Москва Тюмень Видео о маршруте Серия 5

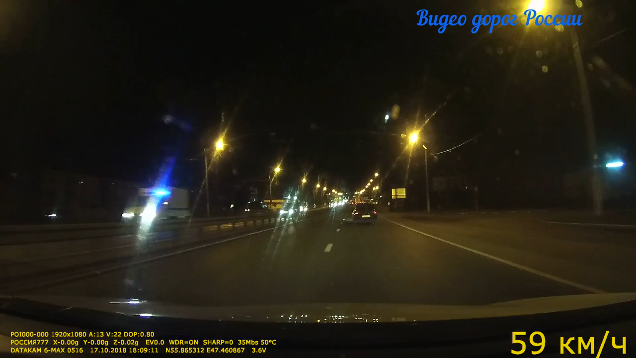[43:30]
С левой стороны по ходу Цивильск. Впереди город. Ограничение 60. Впереди развилка.